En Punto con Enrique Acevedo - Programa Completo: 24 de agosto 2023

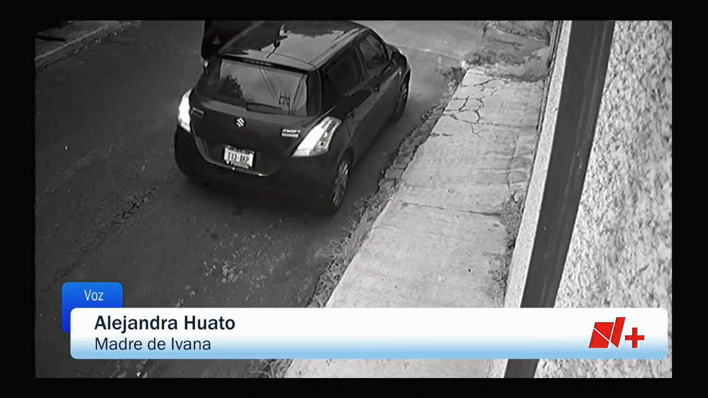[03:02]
en el video se ve incluso que él ya se va manejando, entonces yo por eso digo que ella la durmieron o algo.